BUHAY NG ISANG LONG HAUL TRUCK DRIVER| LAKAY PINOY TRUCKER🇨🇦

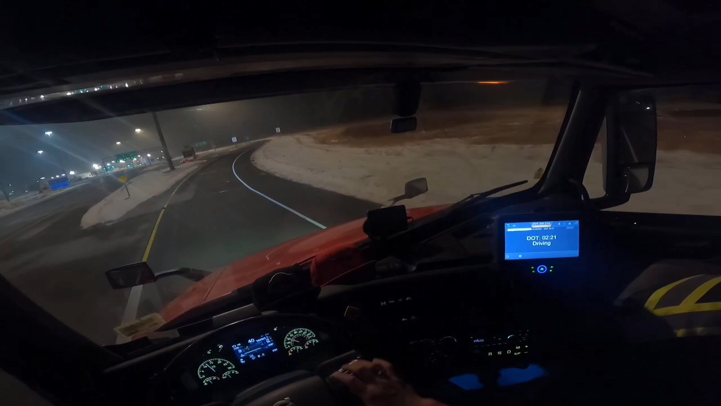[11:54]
Karo pa tayong Driving 2 hours And 20 minutes Pinatay ko lang Yung aking GPS
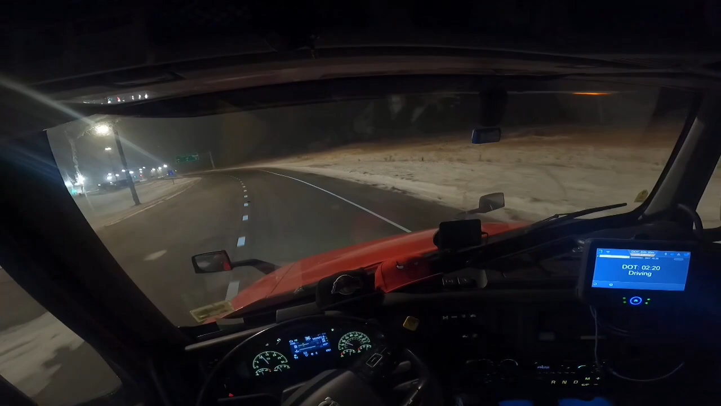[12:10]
Kasi Memorize ko naman Na yung Aking pupuntahan Sabi dito Canada Custom Yan Dito sa gitna Pinan natin kung saan Yan yung bukas Tsaka tayo Tutuloy Iinto ko dito sa May Bandarito